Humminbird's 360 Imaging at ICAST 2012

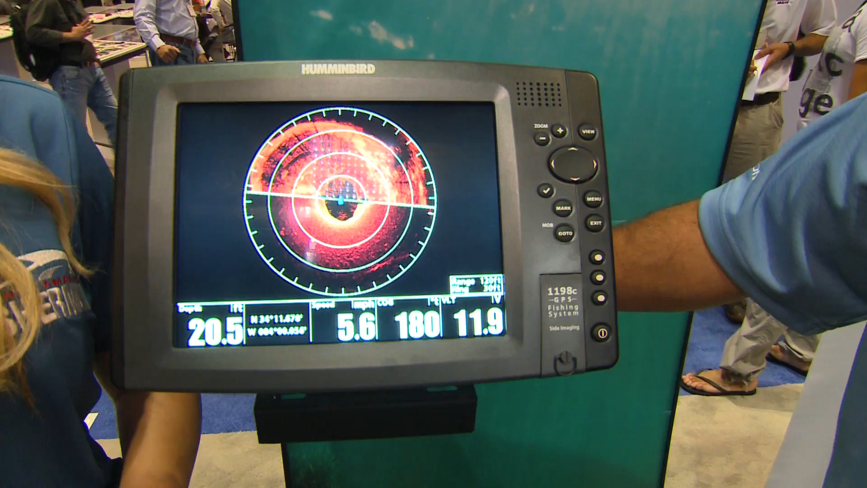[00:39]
Well, basically when we deploy the transducer, or the unit itself, the 360, the 360 is looking all the way around the boat.
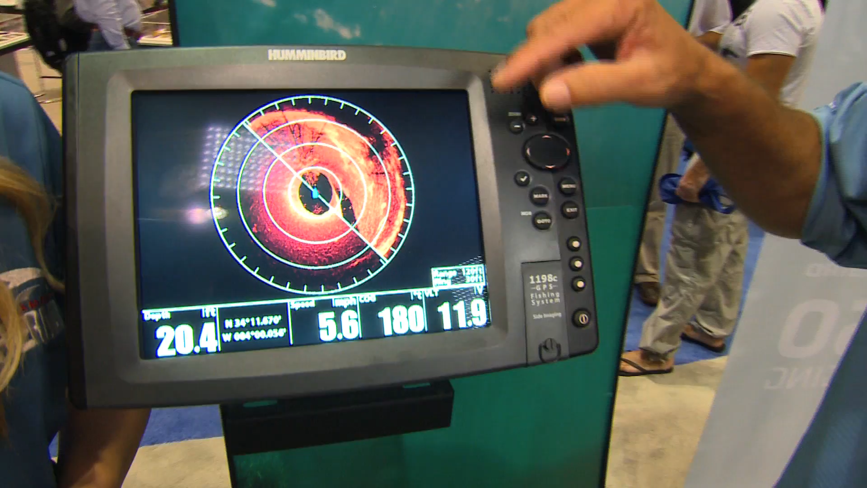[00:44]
On screen: depth 20.4 ft
And when it's deployed, it's going below the bottom of the boat so that it doesn't impede the view.
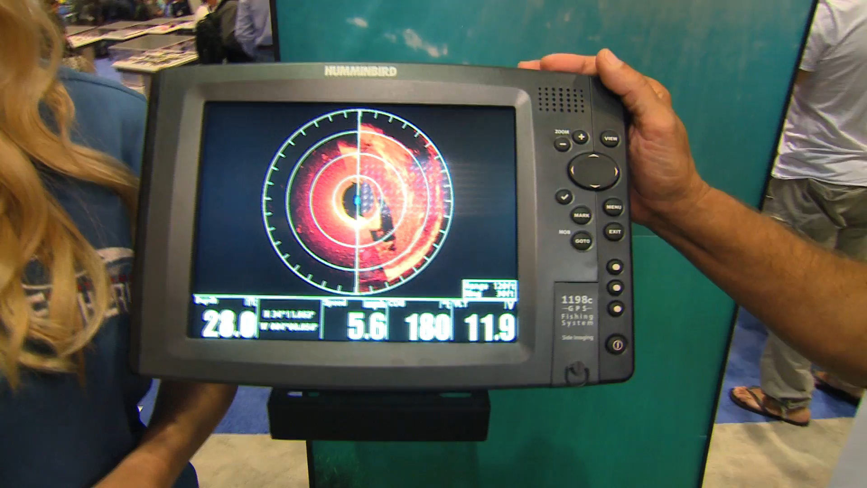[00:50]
And it gives us the ability to look all the way around, or any portion thereof, in 10 degree increments.
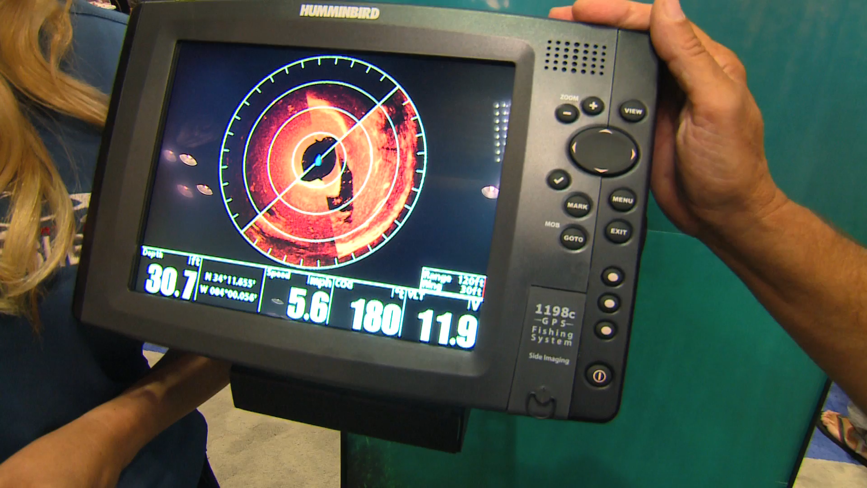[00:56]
On screen: depth 30.7 ft
So, if I wanted to isolate an area, I just go to isolate the area,
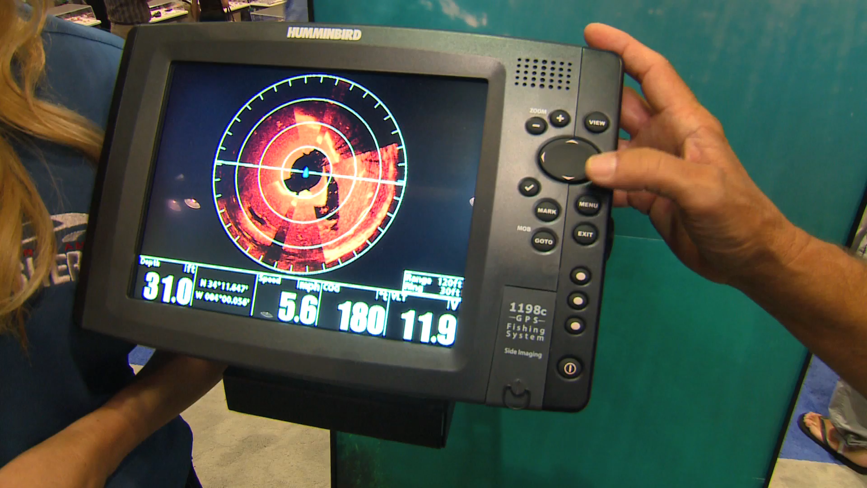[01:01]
On screen: depth 31.0 ft, speed 5.6 mph
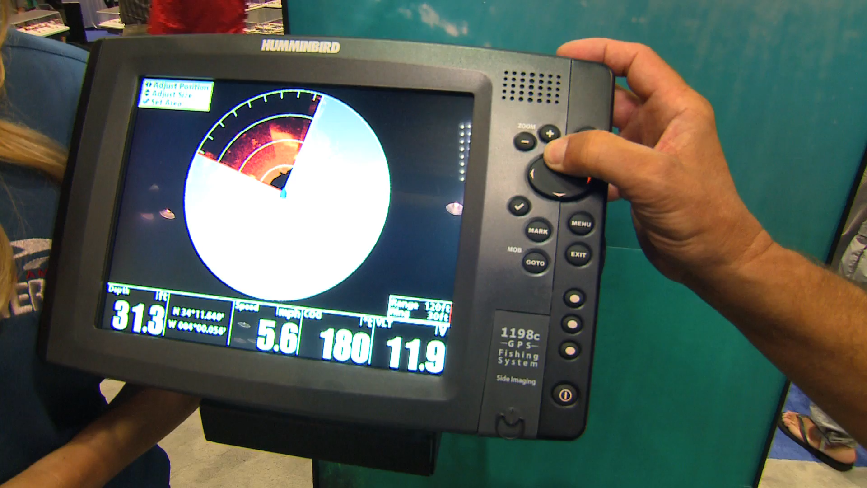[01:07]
and all I do is push my up cursor to make it smaller, or tilt it. Once I've chosen the area that I want to look at,
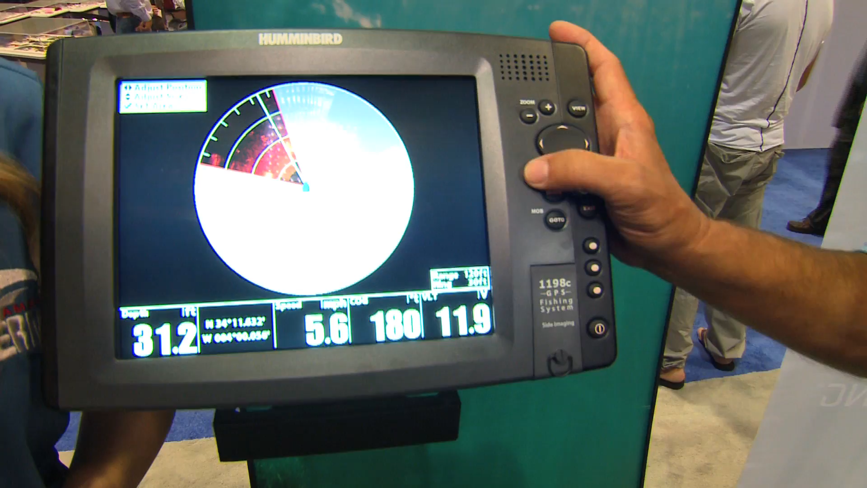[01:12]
I just hit the check mark, and it isolates that entire area, and instead of sweeping all the way around like a radar,
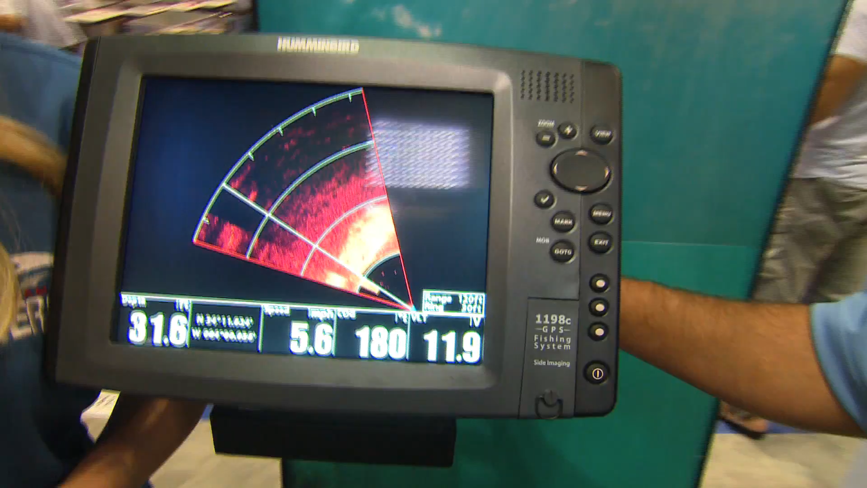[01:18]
it just actually focuses on that one little area of space. That's amazing.
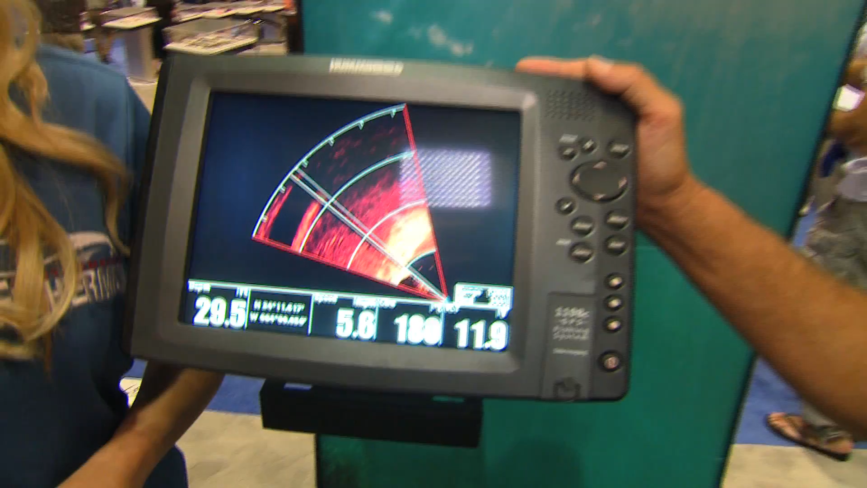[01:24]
Now, how far out does it go from the boat? I was told 150 feet, is that correct? It goes out to 150 feet, which would be a 300-foot radius.
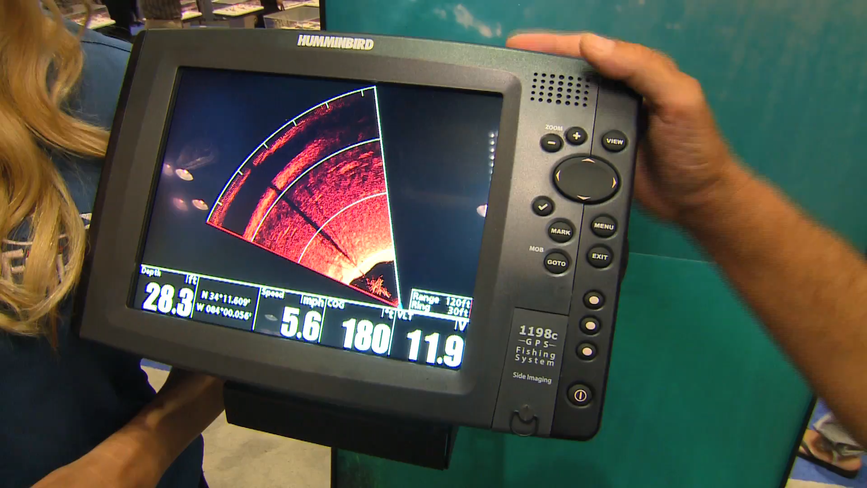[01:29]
On screen: depth 28.3 ft, speed 5.6 mph
This is the 360 device right here, and actually we have the opportunity to deploy it with either the unit or with the buttons on the top of the deployment device itself.
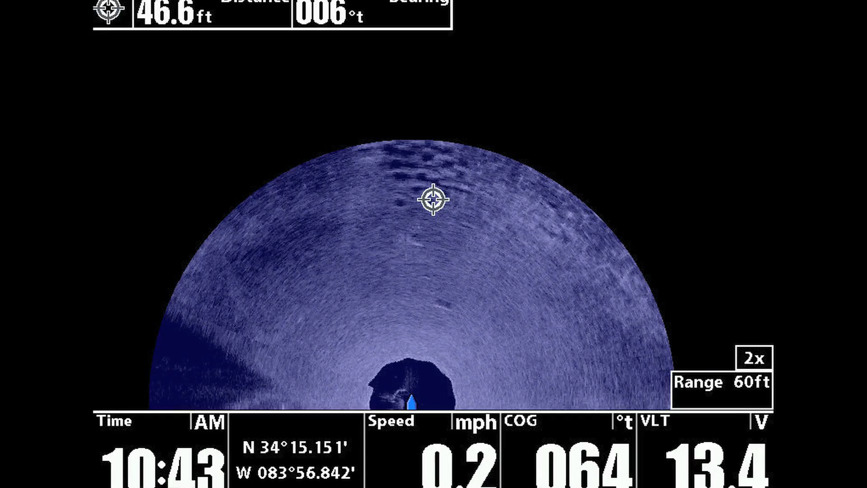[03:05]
On screen: speed 0.2 mph
Then I isolated the area and not only could I see the brim beds,